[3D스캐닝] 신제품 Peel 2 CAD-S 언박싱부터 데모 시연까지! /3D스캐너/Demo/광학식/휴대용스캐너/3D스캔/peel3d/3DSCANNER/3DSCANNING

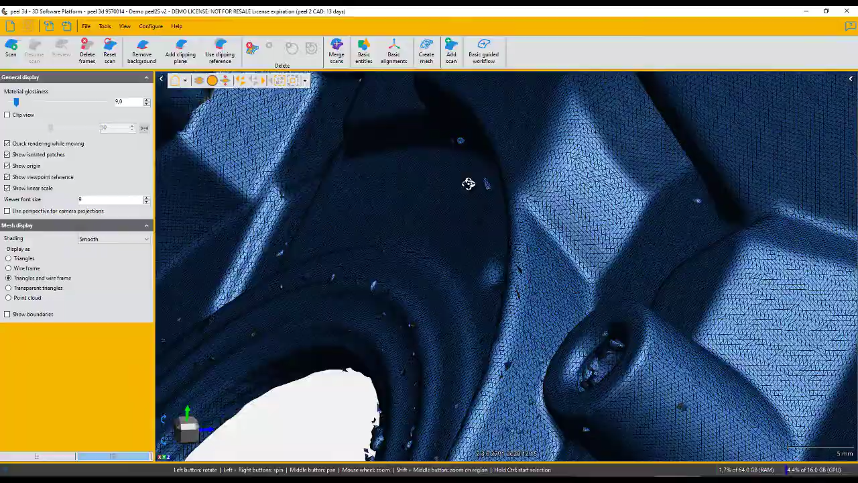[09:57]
So first of all, this is the demo part that I scan. I scan it with high resolution, 0.3 millimeter, meaning that what you see right now on your screen, the STL mesh,
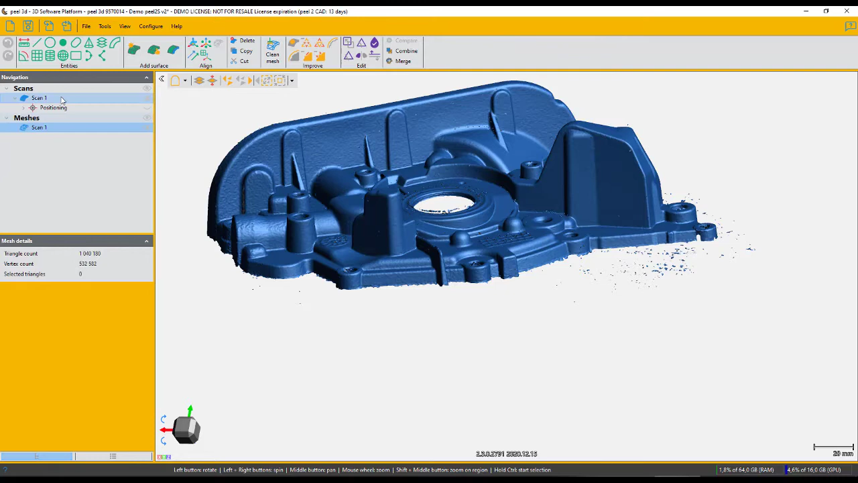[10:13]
I was able to scan a little bit of the table. So now I'm going to use my tool, going to select the actual part. I'm going to invert my selection. That's a pretty clever idea.
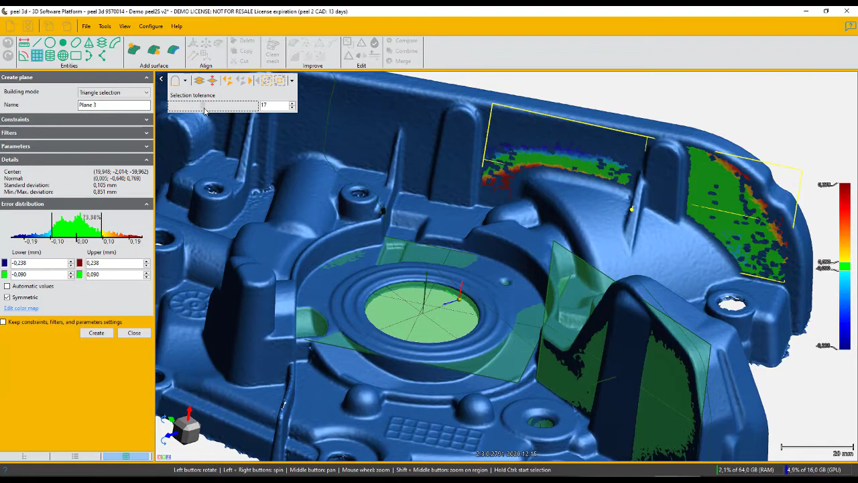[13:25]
There's many, many different tools that are available to you, depending on project and depending on the intention that you have within your design project.
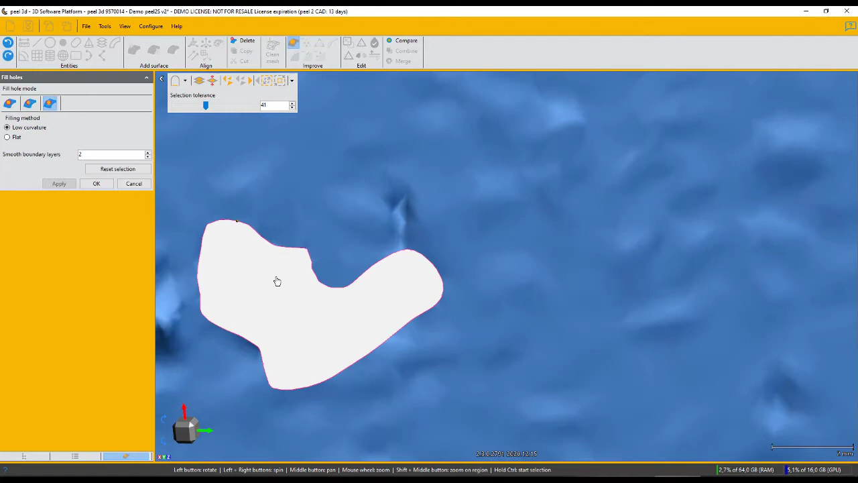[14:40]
And we also have a tool to do the bridge, which is just an area in the center of a hole.
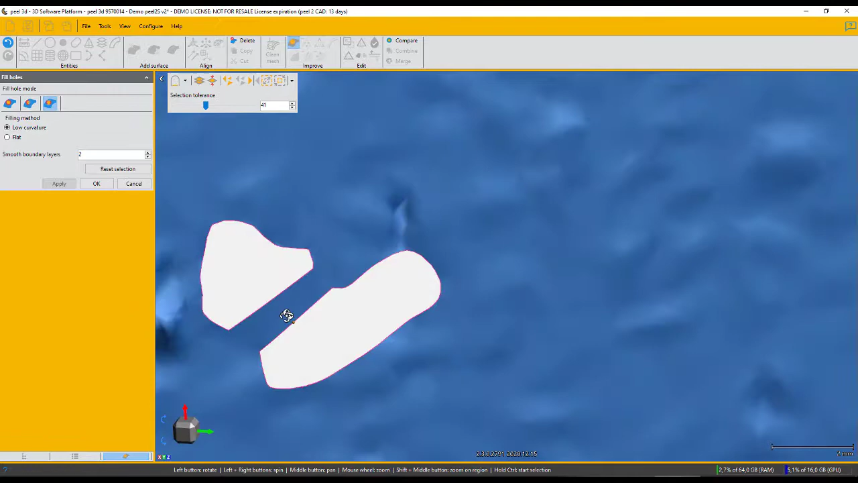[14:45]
So those are the different tools that you have available for you in order to do your process.
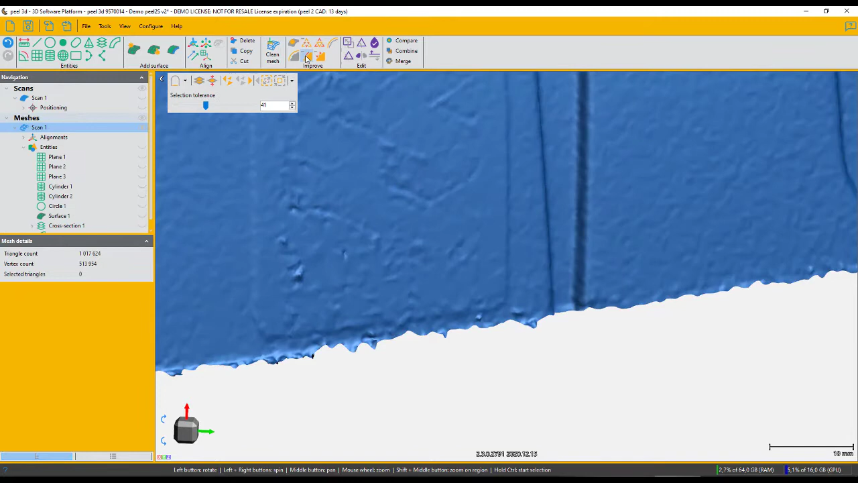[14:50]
We have also a feature tool.
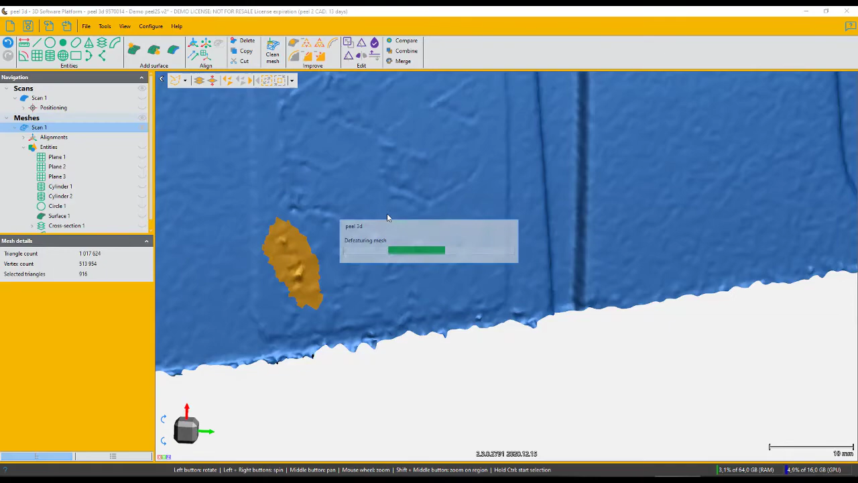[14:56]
So if you have an area that has a few bumps, you select it, software creates like a hole and fill it up.
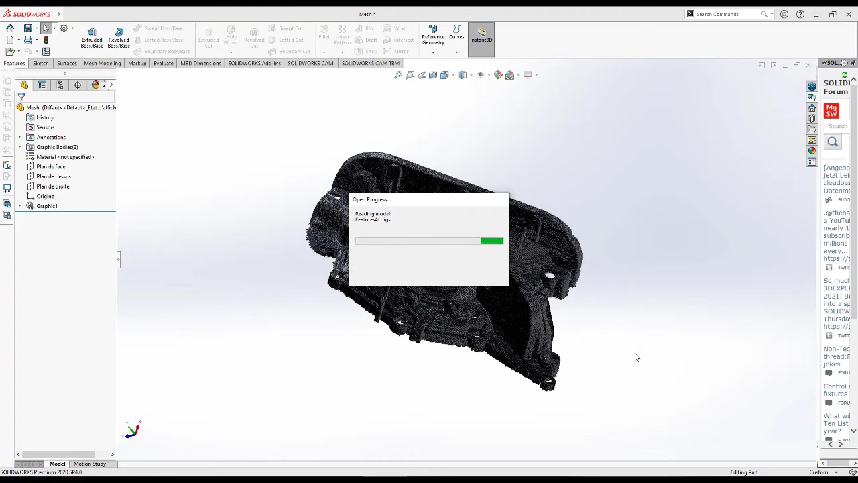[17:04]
So I bundle all of them into the same package of entities. I'm fast forwarding because the importation takes a little longer since I have a very complex surface that I created earlier.